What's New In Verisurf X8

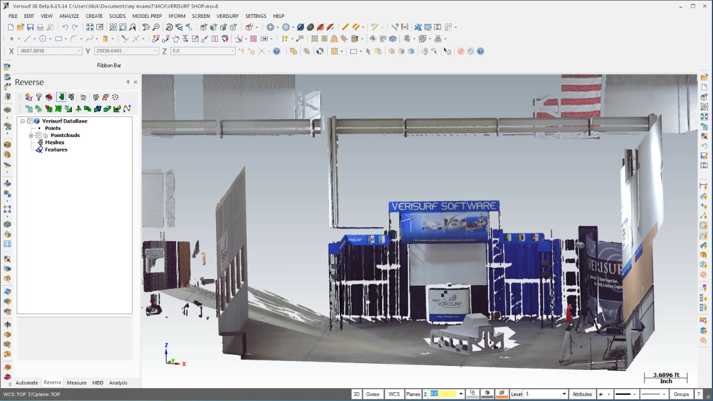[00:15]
enhanced feature fitting, and direct solid modeling with push-pull interaction for more powerful reverse engineering workflows.
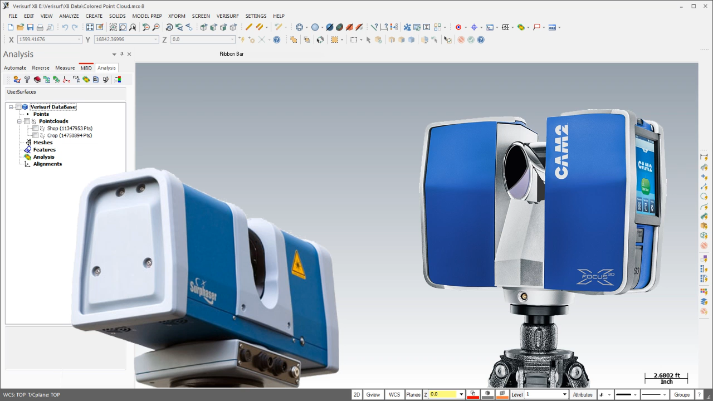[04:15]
Verisurf X8 allows you to import these colored point clouds for use in reverse engineering, analysis, and shape fitting. Point color can be enabled and disabled as necessary to help clarify the display in various workflows.